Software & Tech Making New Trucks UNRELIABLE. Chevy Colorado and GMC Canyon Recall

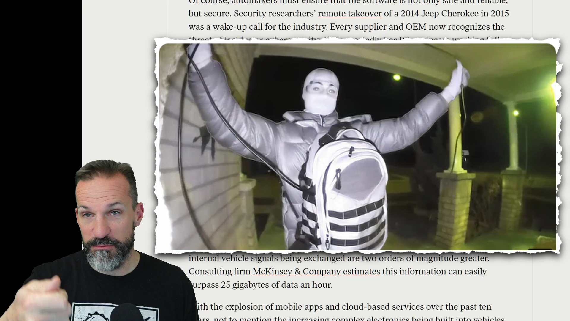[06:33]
You're able to take over the vehicles by amplifying the remote that's hanging on someone's front door and amplify that signal, open the car door, start the car.
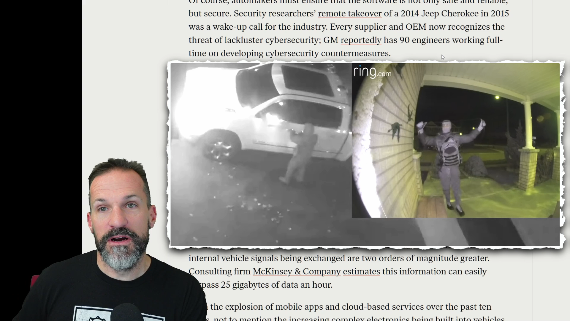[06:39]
Thieves are not stupid. They're going to come up with these ways to steal these cars and do remote takeovers and then plug things into the ODB2 port and steal your car.